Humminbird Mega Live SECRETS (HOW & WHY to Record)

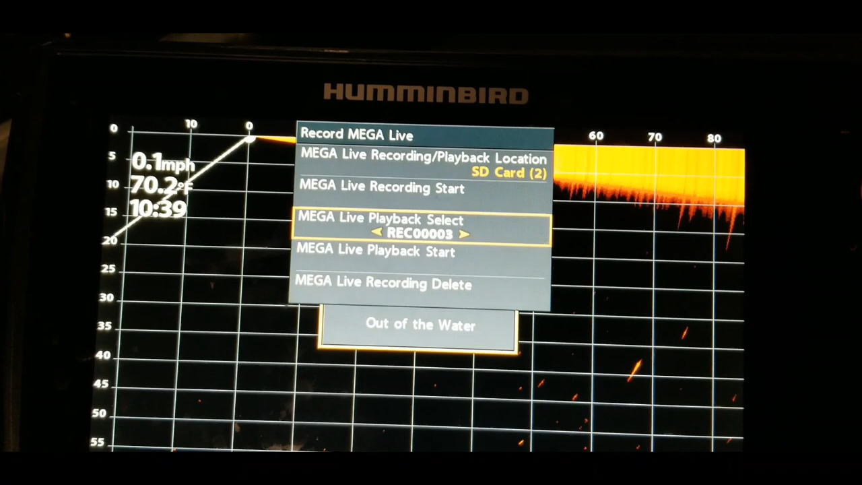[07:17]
On screen: water 70.2°F, speed 0.1 mph
three four oh actually i had um four recordings already so now we have
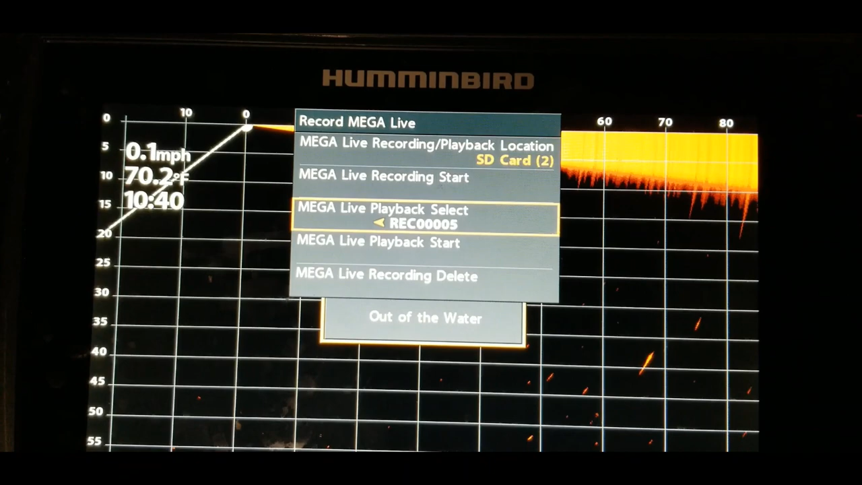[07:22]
On screen: water 70.2°F, speed 0.1 mph
five so in order to play that mega live playback start you can hit
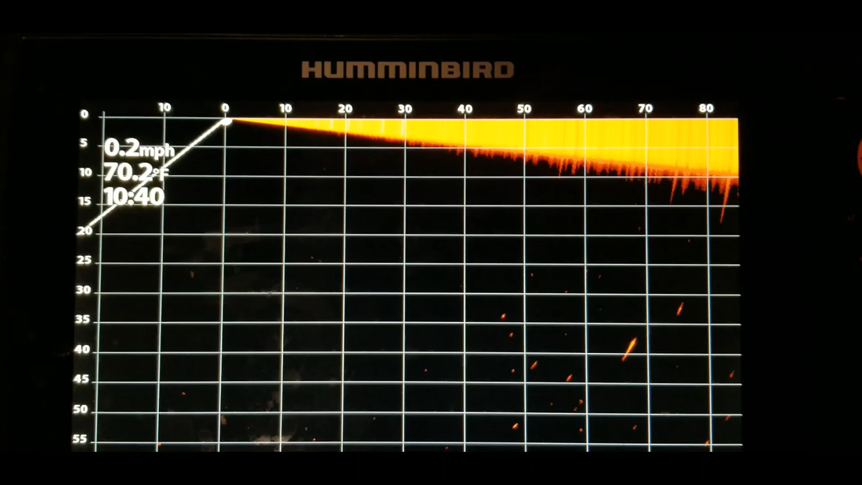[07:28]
On screen: water 70.2°F, speed 0.2 mph
play but it's not going to move because we didn't really record anything um
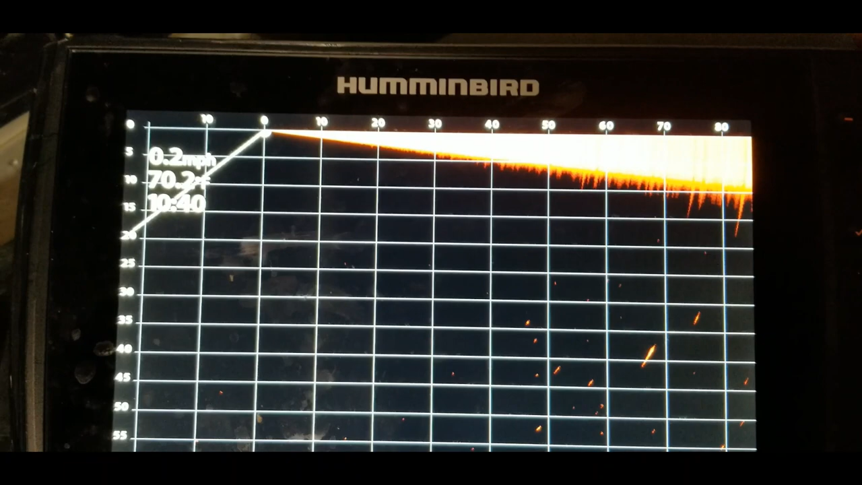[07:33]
so let's hit the menu button once go back here go back to the right and mega live playback stop so to stop it from playing
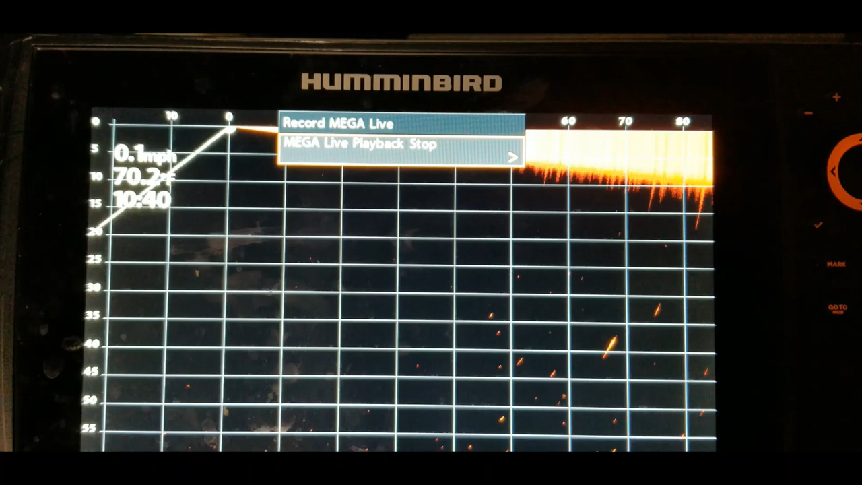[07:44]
just hit the tit it to the right and then that will take you back out of there and stop it from playing
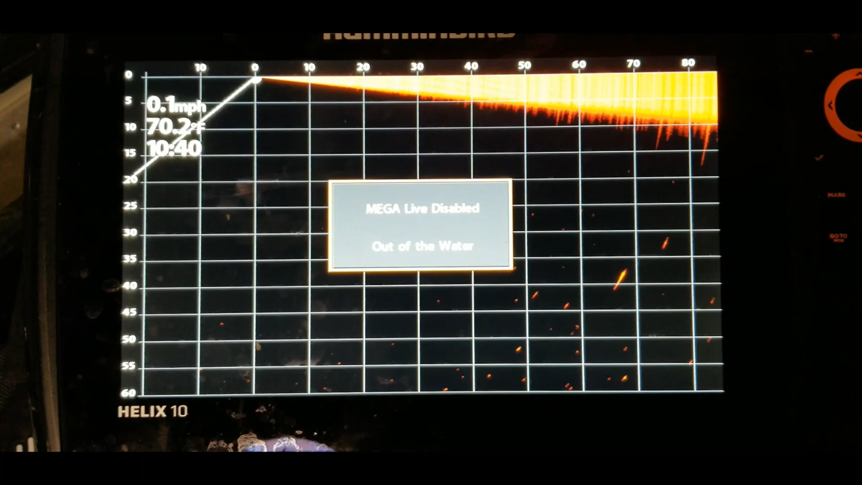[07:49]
On screen: water 70.2°F, speed 0.1 mph
all right so let's go back in here menu button once record mega live hit the right arrow key
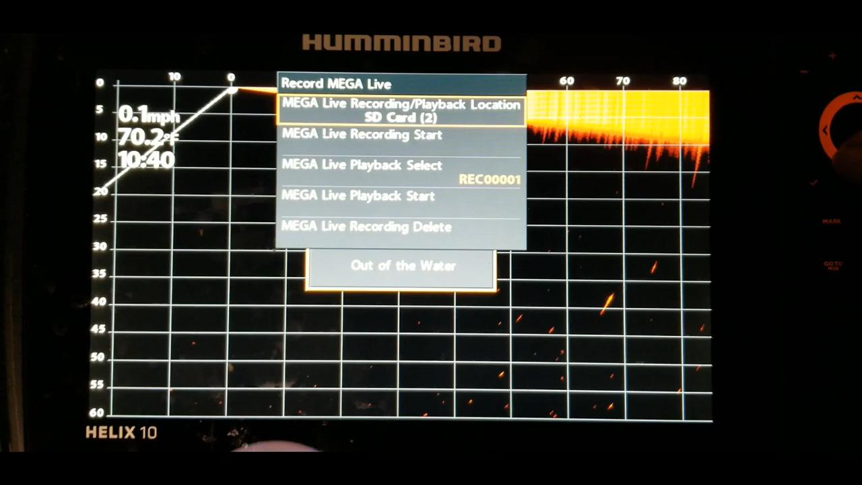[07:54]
On screen: speed 0.1 mph
all right so now let's go and actually play with a recording that was previously done
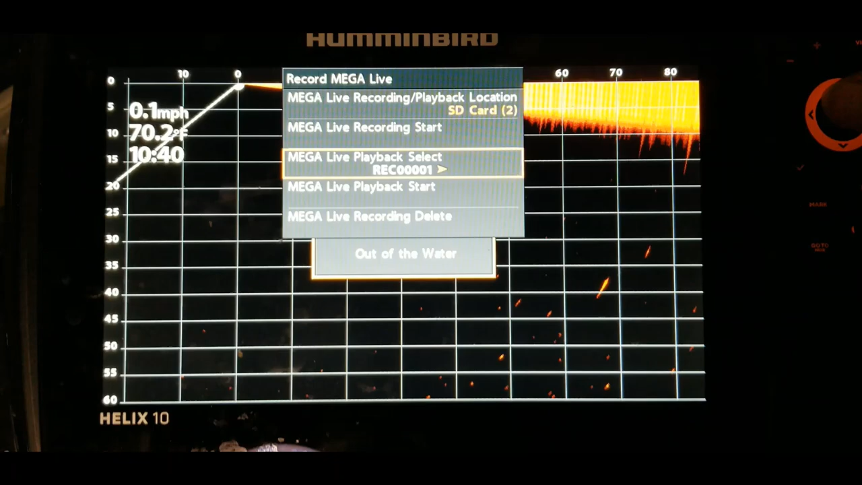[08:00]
On screen: water 70.2°F, speed 0.1 mph
so the recordings that i have there these are purely just for the purpose of
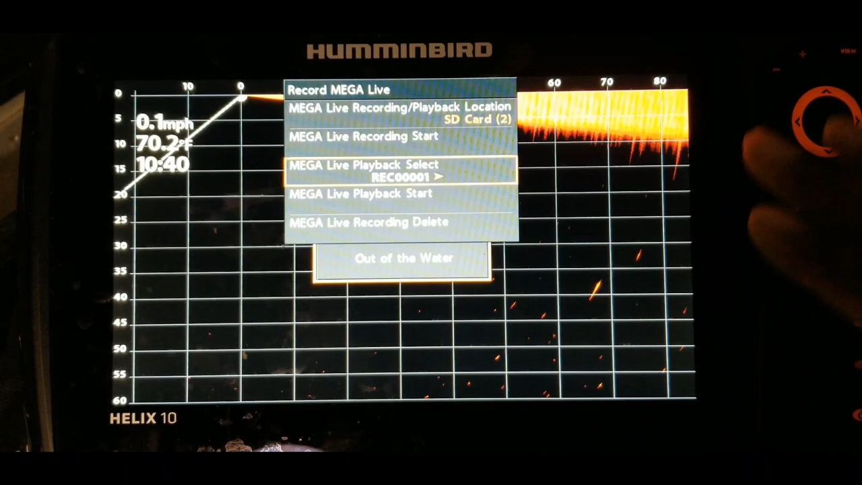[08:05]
On screen: water 70.2°F, speed 0.1 mph
just going through these settings um whenever you're out on the water and you spend more time with your
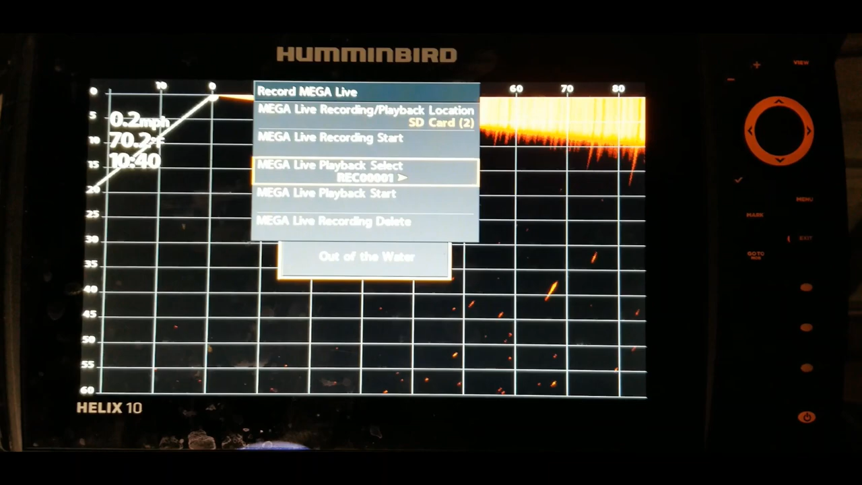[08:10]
On screen: speed 0.2 mph
recordings you can come up with some better images than what i have here these are just some things that i did real quickly out
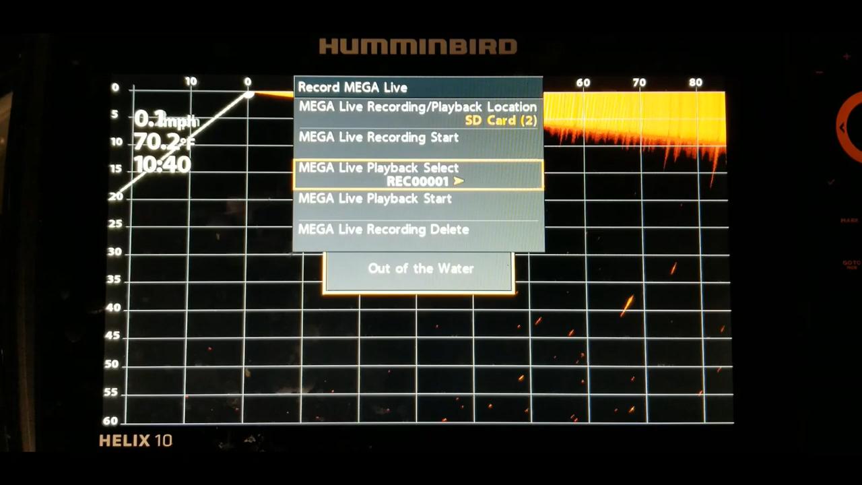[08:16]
On screen: water 70.2°F
on the water but let's just take a look at number three so all we do is go to
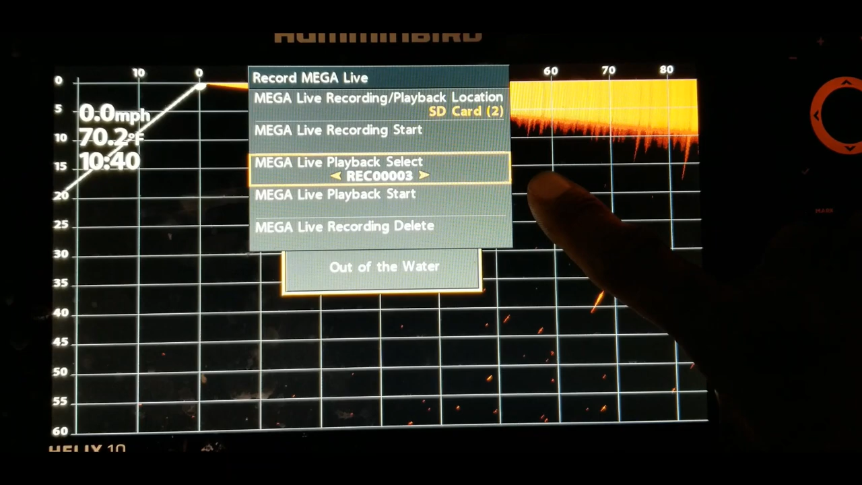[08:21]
On screen: water 70.2°F, speed 0.0 mph
the um the number three option on here make a live playback
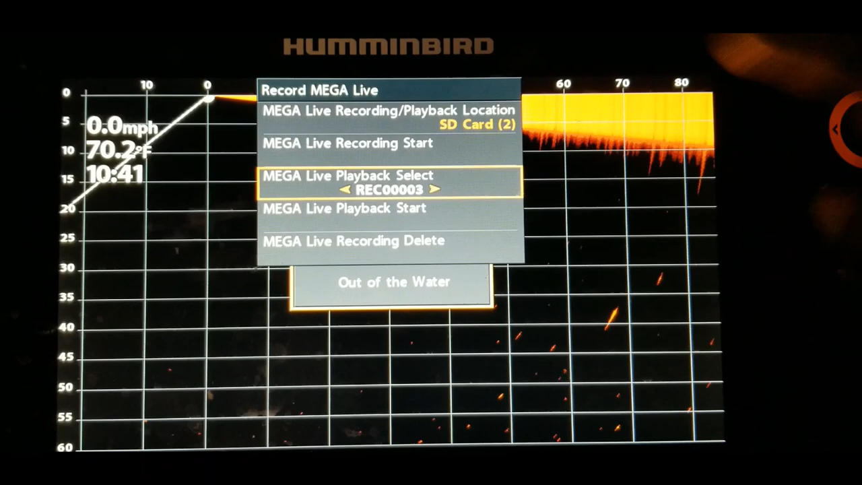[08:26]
On screen: water 70.2°F, speed 0.0 mph
start we'll go to that and then from there we'll hit the right arrow key now this will show you what i was recording while i was out on the lake and what you will see basically from here is some uh bridge pilings
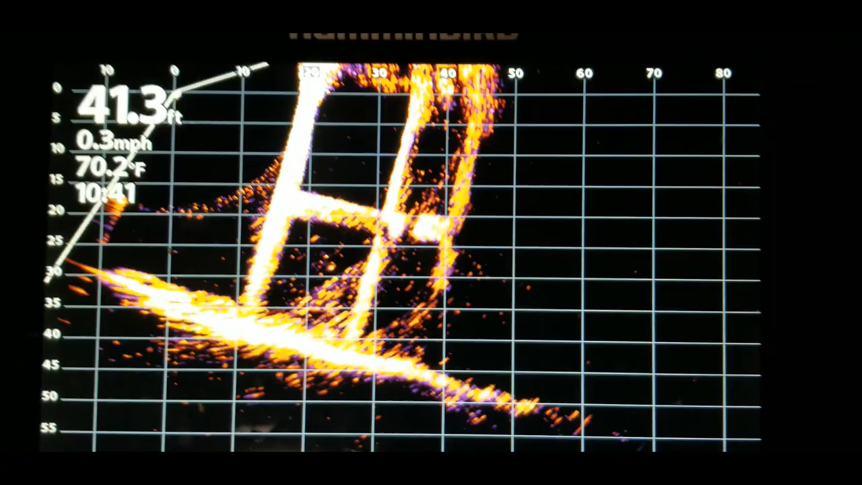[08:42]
On screen: depth 41.3 ft, water 70.2°F, speed 0.3 mph
and it's just going through the different um different
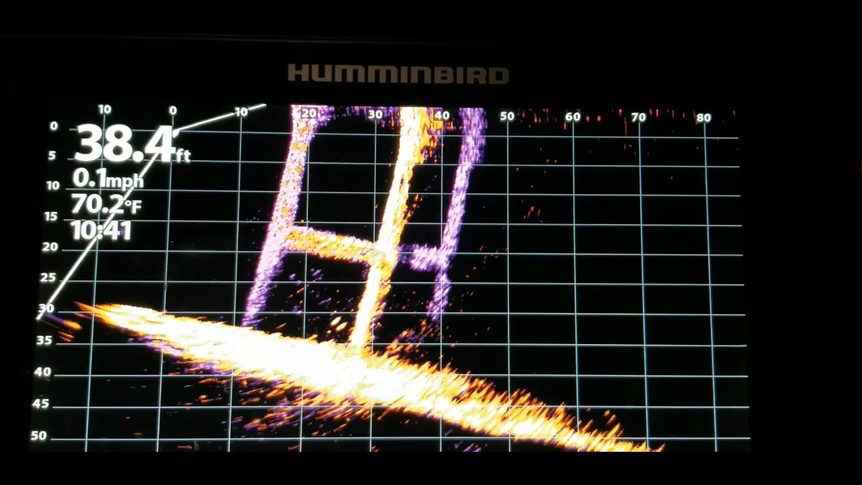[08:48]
On screen: depth 38.4 ft, water 70.2°F, speed 0.1 mph
views on here i'm just panning left and right on this bridge just looking to see if i can see
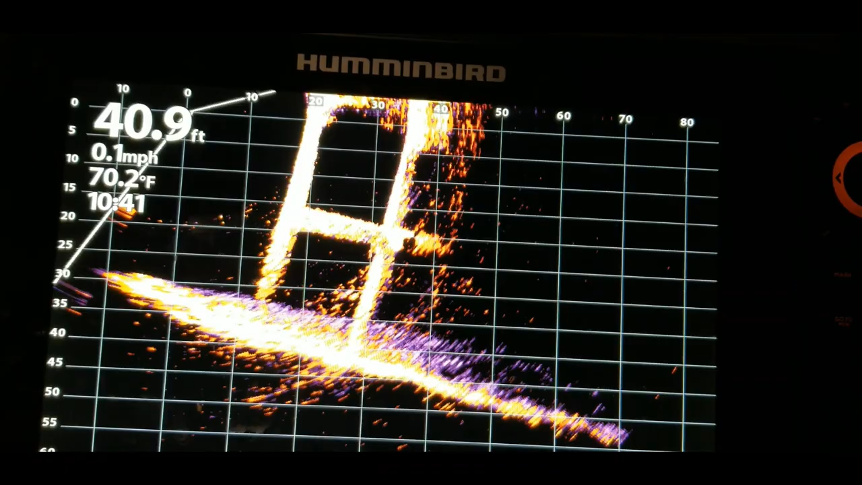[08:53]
On screen: depth 40.9 ft, water 70.2°F, speed 0.1 mph
fish um brush pals or what type of structure that i see down in this area you'll
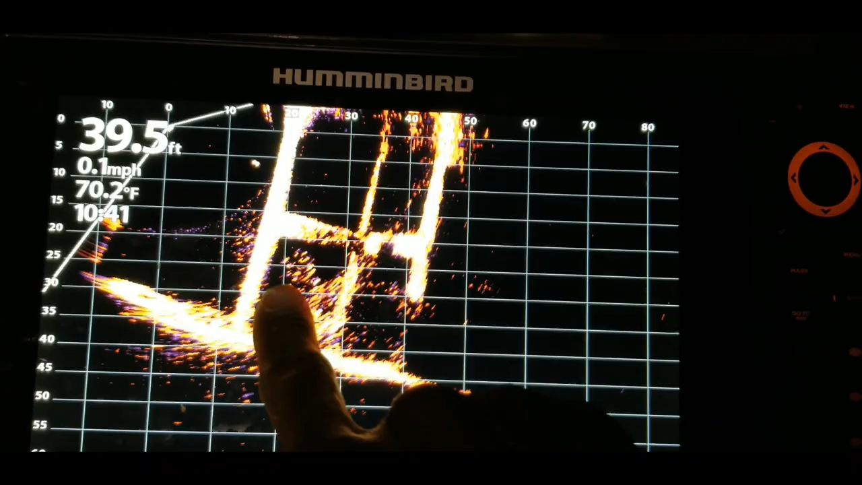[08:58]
On screen: depth 39.5 ft, water 70.2°F, speed 0.1 mph
see some fish right up here let's get a little closer on that so you'll see some fish
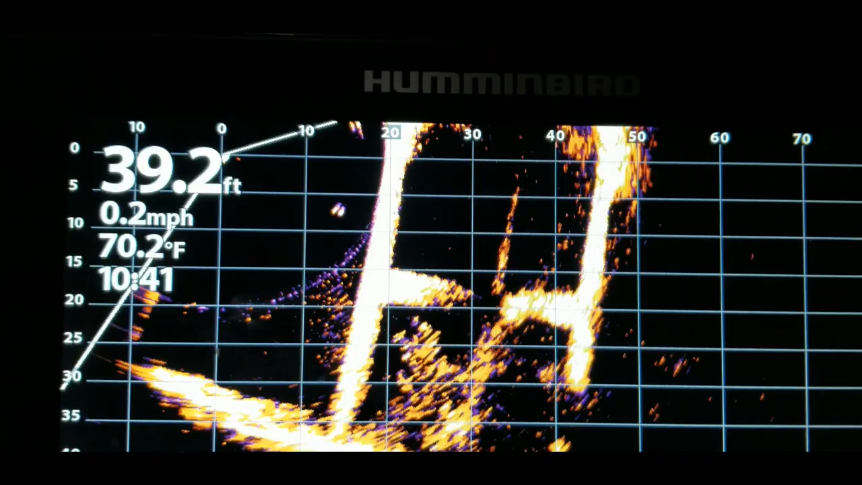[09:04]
On screen: depth 39.2 ft, water 70.2°F, speed 0.2 mph
out out there and you can see that those are about 15 feet away from the boat